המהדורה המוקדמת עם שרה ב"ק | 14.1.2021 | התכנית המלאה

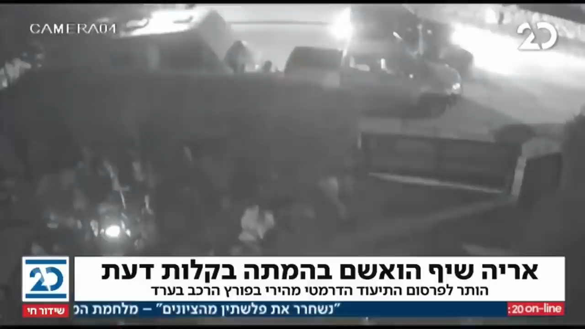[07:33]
רואים את הג'יפ, והנה אריה שיף מתקרב אל הנהג, יכול לנראה איזשהו דינו דברים, ואחר כך אותו נהג ממשיך, ושיף יורה בו. תמונות באמת קשות. נמצא איתנו עורך הדין יעקב ברובסקי, ניצב בדימוס, שלום לך.